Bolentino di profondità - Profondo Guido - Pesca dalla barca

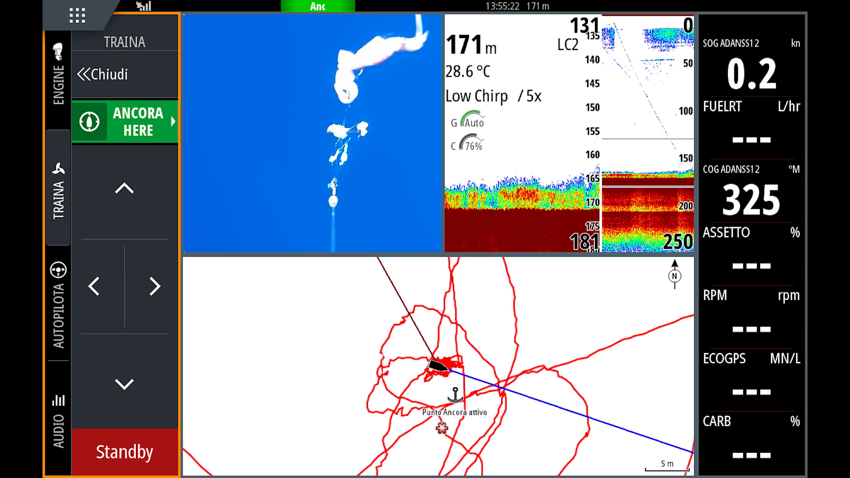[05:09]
On screen: depth 171 m, water 28.6°C
Già nell'ecoscandaglio vedete che il filo scende a piombo, però adesso ci vediamo con la telecamera subacquea la calata. Ovviamente la taglio perché una calata volentino in profondità è lunghissima.
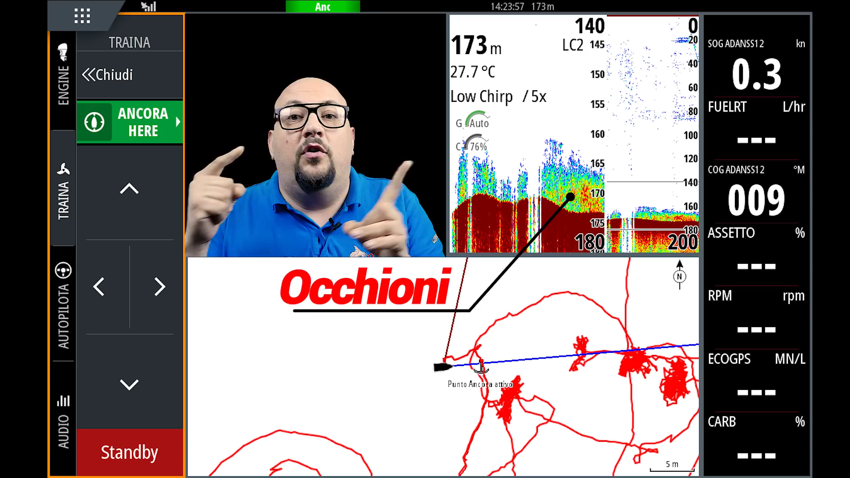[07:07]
On screen: depth 173 m, water 27.7°C
Lo vedete qua di fianco a me? Ecco, adesso sì che sono precisamente sopra gli occhioni,
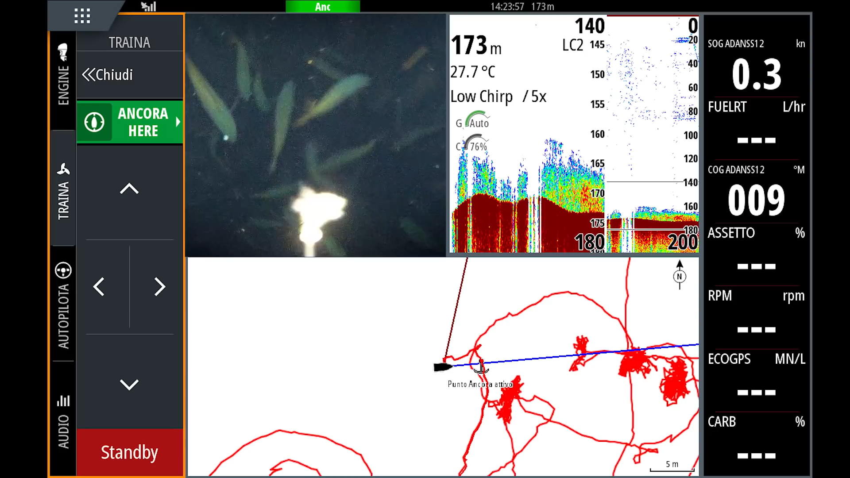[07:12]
On screen: depth 173 m, water 27.7°C
però per farlo ho eseguito un pochino di ancoraggi di prova.
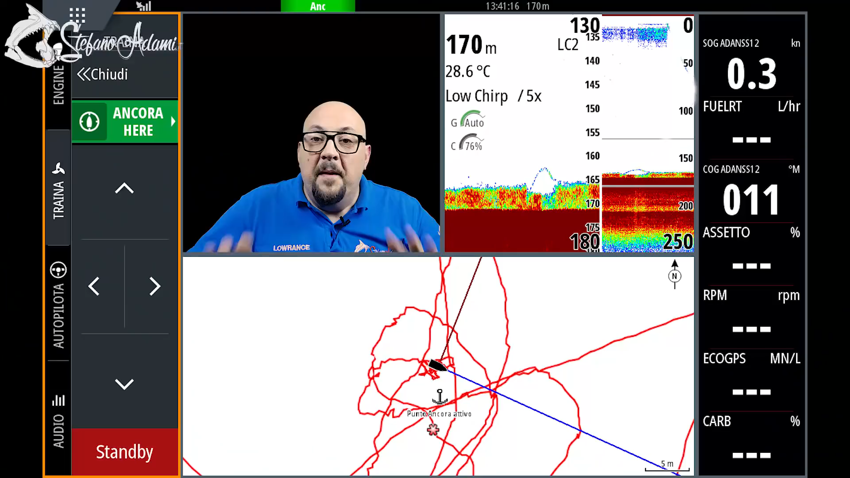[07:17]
On screen: depth 170 m, water 28.6°C, speed 0.3 kn
Bene, eccomi qua, sono di nuovo riapparso. 170 metri, una marcatura molto interessante, sapevo che non sarebbe stata lei, ma quando la canna ha avuto un sussulto, si è piegata, è rimasta piegata, dopo un attimo di recupero ho capito chi sarebbe venuto a trovarmi in barca.
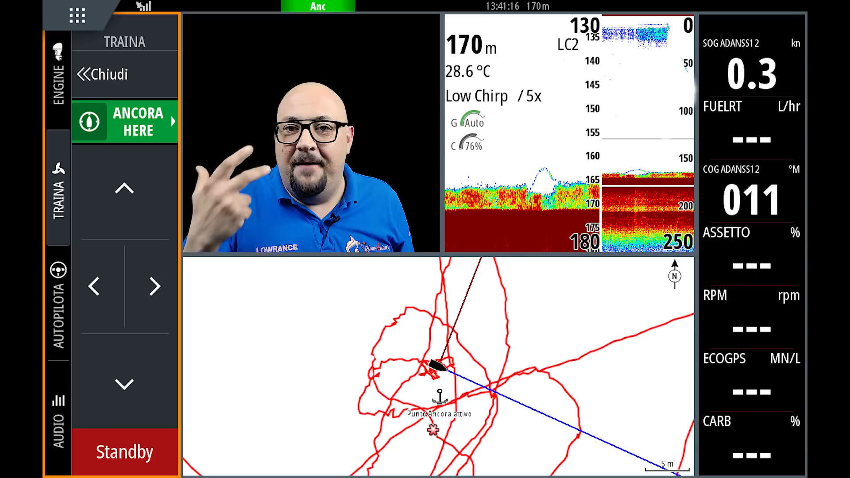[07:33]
On screen: depth 170 m, water 28.6°C, speed 0.3 kn
Non era rimasto allamato, appena ho tirato sulla canna ha sputato la pezzogna, fortunatamente sono riuscito in uno slancio a prenderlo per la bocca e portarlo in barca.